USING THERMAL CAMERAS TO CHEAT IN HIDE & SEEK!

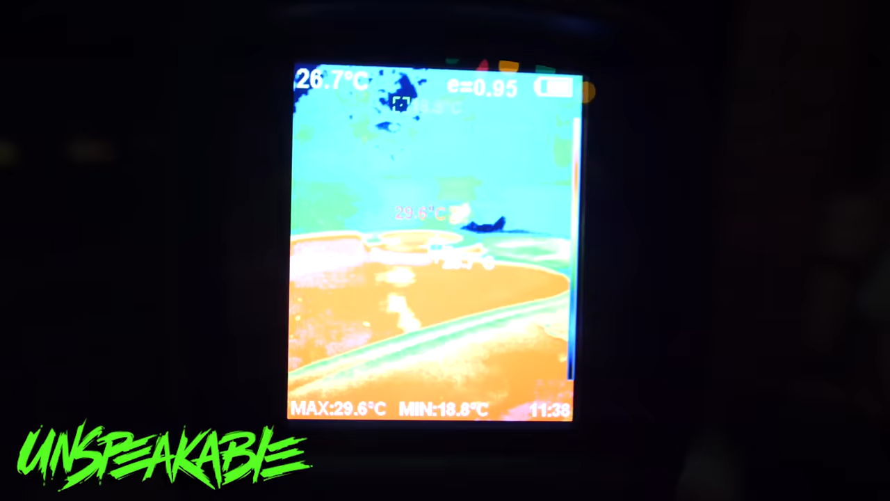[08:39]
On screen: spot 26.7°C, max 29.6°C, min 18.8°C
All right, not seeing anyone over here.
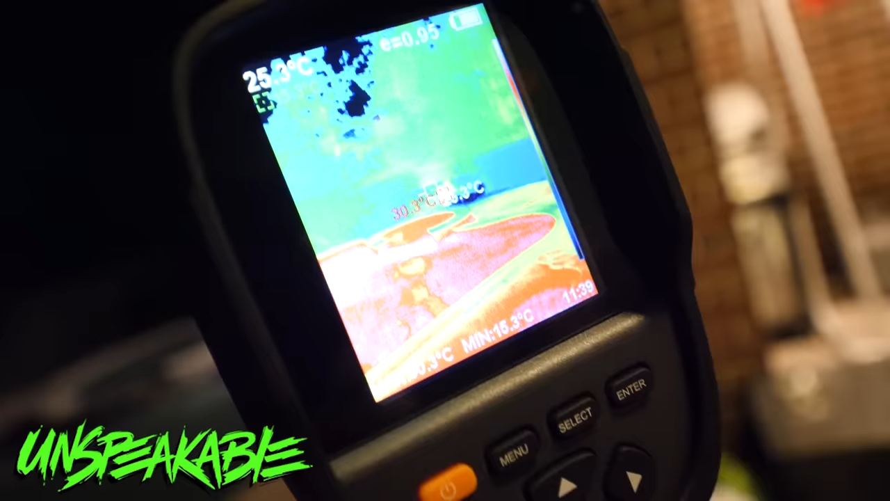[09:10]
Look at this. I don't know if you guys can see it.
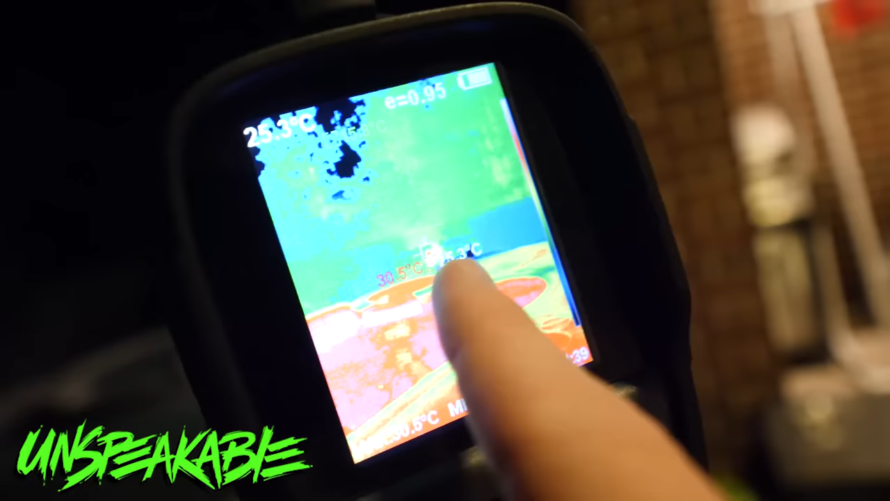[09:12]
There's two little red dots right there in the bushes. Let's take a look.
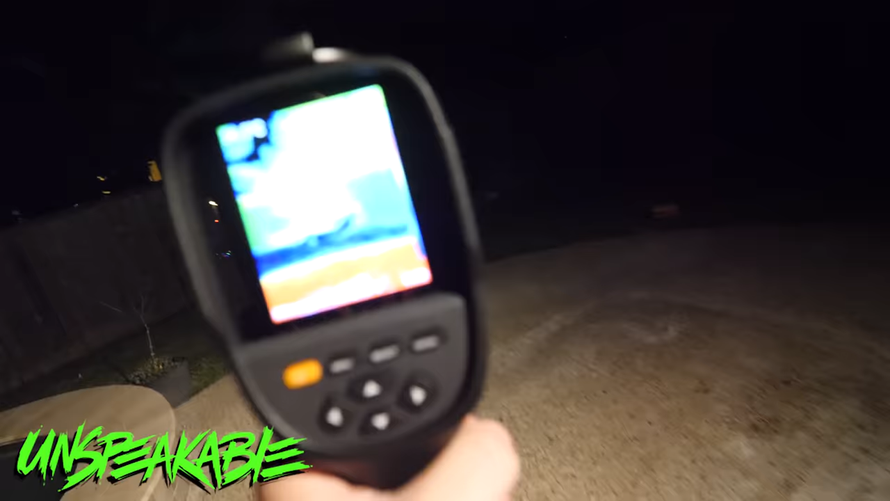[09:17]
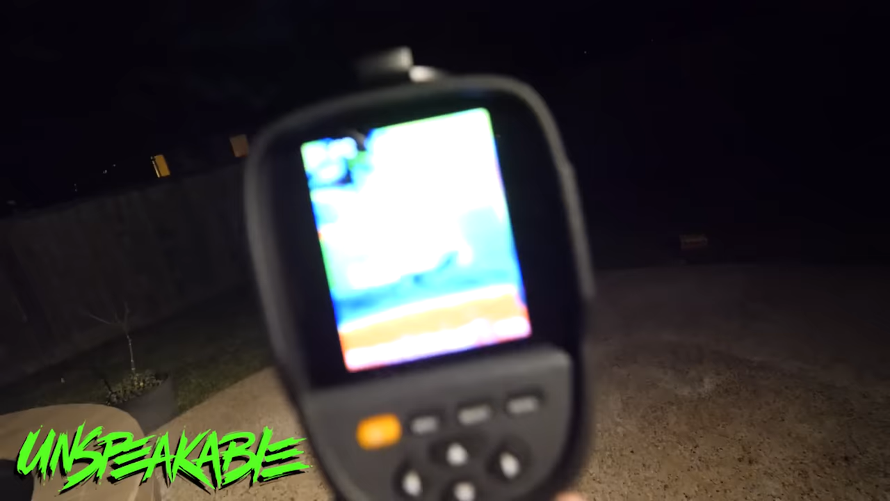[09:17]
Oh, look.
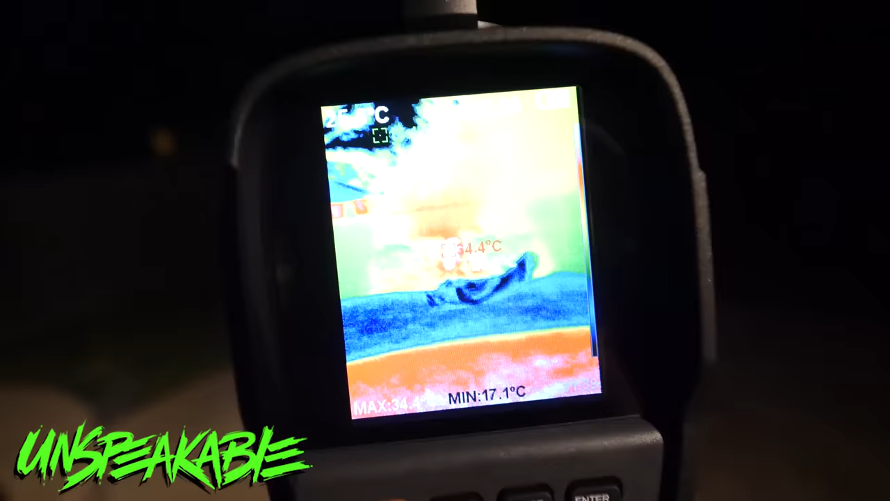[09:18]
On screen: min 17.1°C
Oh, that corner's pretty warm. What? Is there no one over here?
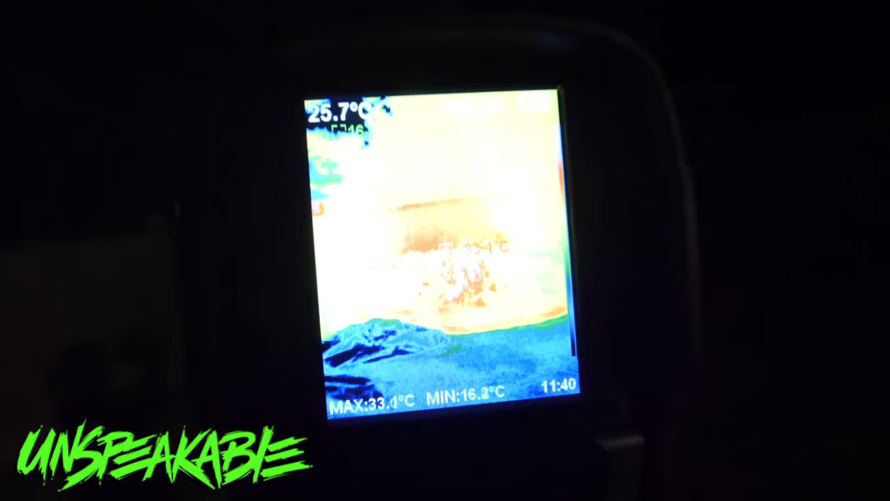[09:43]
On screen: spot 25.7°C
Okay, so bad news. There's actually no one over here in the bushes. I guess my thermal camera was picking up something hot in the corner, but there was no one over there.
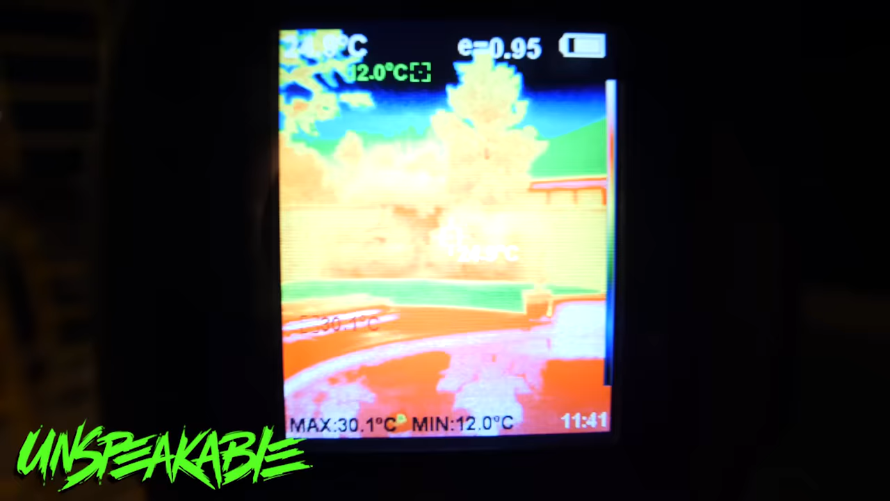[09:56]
On screen: max 30.1°C, min 12.0°C
It is very warm over there.
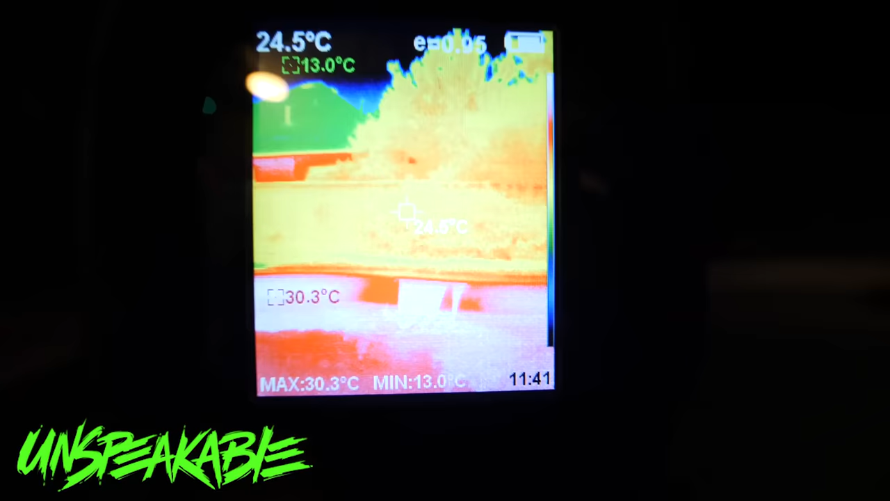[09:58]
On screen: spot 24.5°C, max 30.3°C, min 13.0°C
I'm scanning. Not seeing anyone in those bushes, so there's no one in those bushes along the fence.
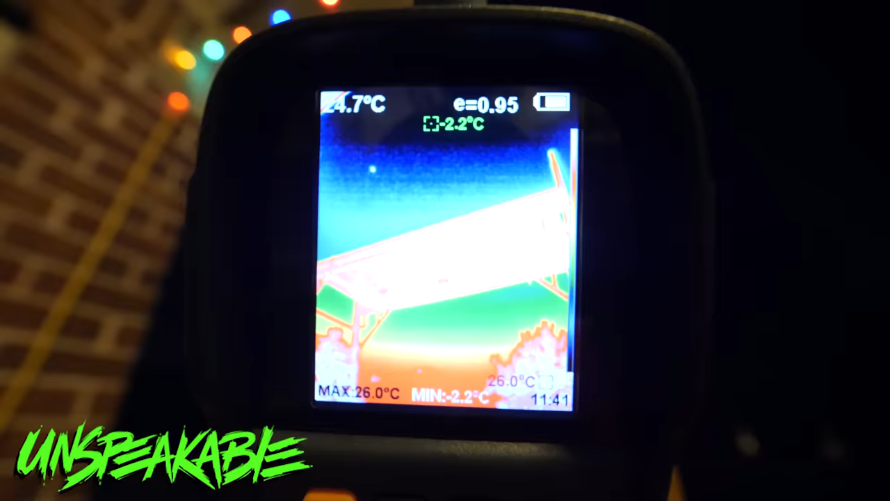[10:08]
On screen: spot -2.2°C, max 26.0°C, min -2.2°C
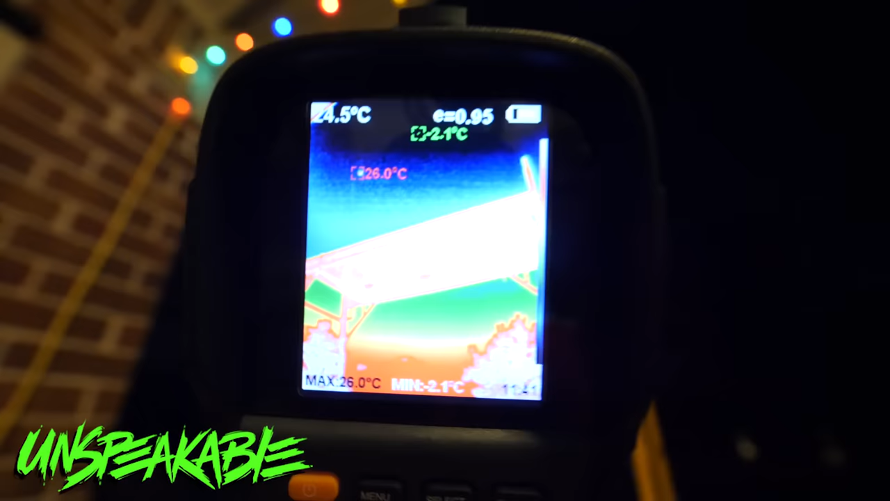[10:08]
On screen: max 26.0°C, min -2.1°C
Not seeing anyone up in the scaffold. I'm guessing Nathan's still outside because they're hiding like hardcore.
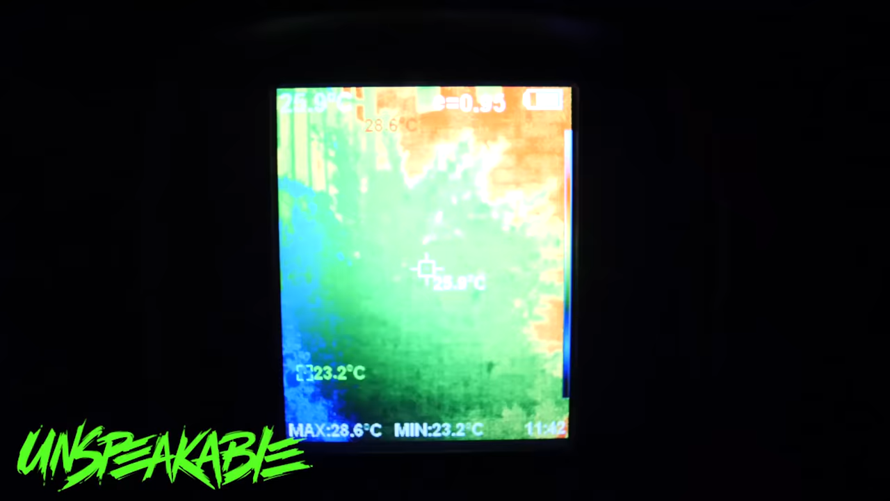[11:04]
On screen: max 28.6°C, min 23.2°C
Okay, there's also no one in this bush. All right, I seriously think there is no one in the backyard.